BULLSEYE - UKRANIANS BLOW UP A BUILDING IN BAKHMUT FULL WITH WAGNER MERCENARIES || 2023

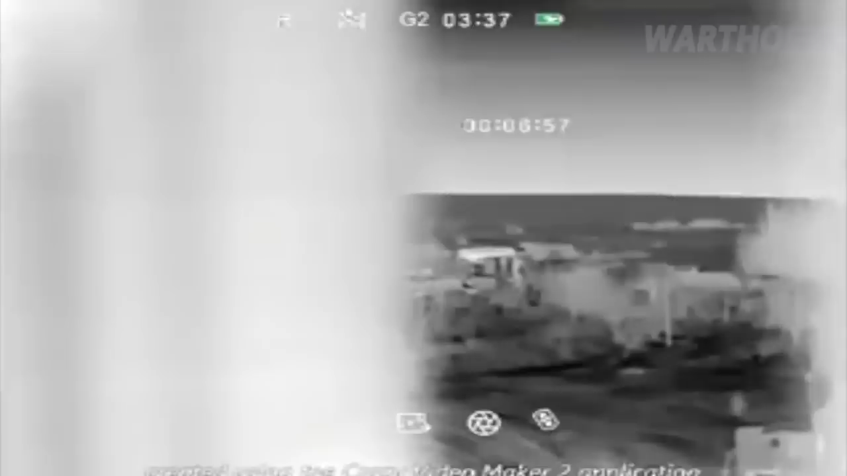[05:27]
For the end, fighters of the Georgian Legion using Finnish Sako TRG 42 sniper rifle, .338 Lapua Magnum, with thermal scope during nighttime in Bakhmut. Video shows at least 3 confirmed kills by Georgian sniper.